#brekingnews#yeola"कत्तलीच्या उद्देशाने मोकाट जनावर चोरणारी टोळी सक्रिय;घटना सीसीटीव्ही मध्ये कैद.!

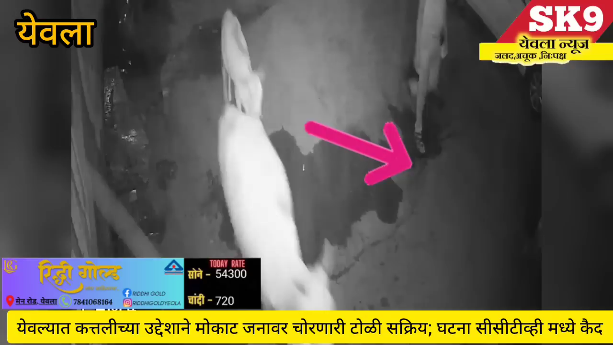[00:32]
येवुला शहरा मदे कतली चा उद्देशान मुकाट जनावर चोरनारी टोली सक्रिय जाली असून,
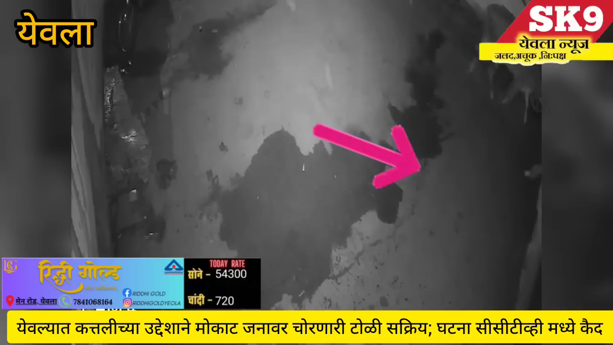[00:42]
दिनांक 8 जुले रोजी घडलेला सर्व प्रकार सिसिट्यूमदे कैच जला हे, दिनांक 8 जुले रोजी राती दोन वाजेचा सुमरास इस सर्व घटना सिसिट्यूमदे कैच जलिया हे, येवलातिल बुरूडगली भागातिली घटना असलेच बोलनल जाताverb असून, सिसि�